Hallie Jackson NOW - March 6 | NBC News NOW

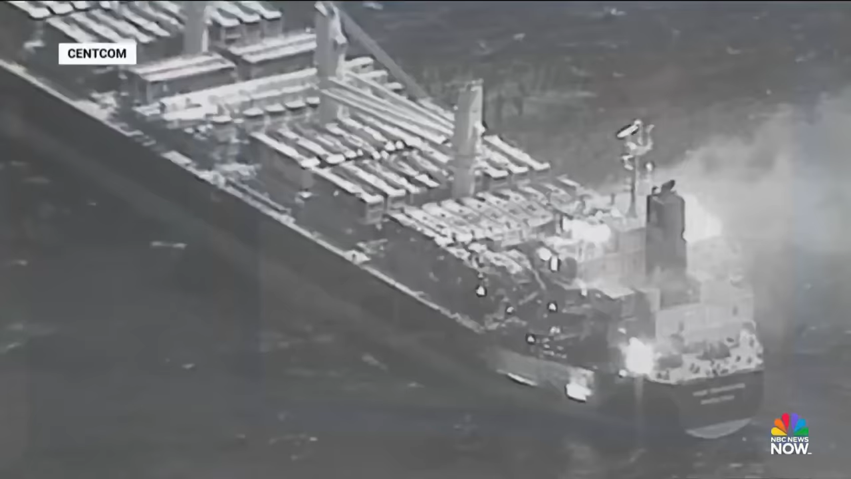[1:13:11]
bringing the total killed now to three after an attack by Houthi rebels near Yemen. Look at this photo. This is something provided by the U.S. military. It shows the aftermath there. Do you see it?
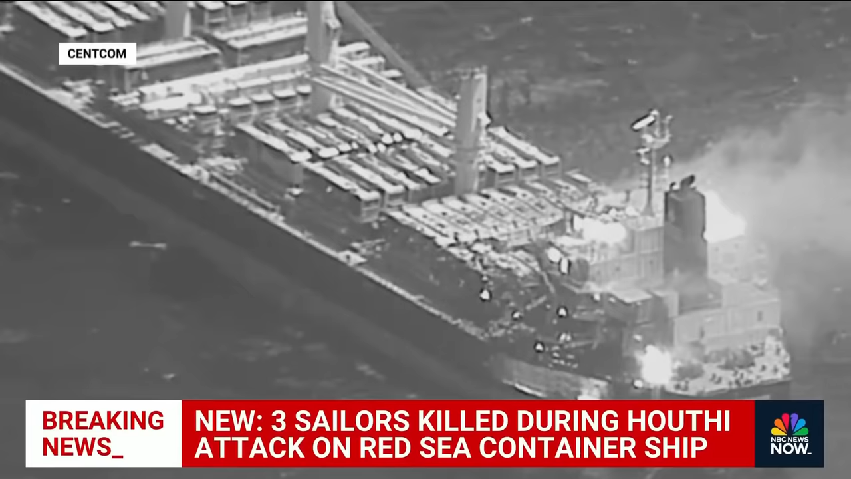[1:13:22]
The damage, what looks like smoke billowing off that ship? This marks the first time that anybody has been killed in the Houthi attacks since they started targeting ships in the Red Sea at the start of the Israel-Hamas war.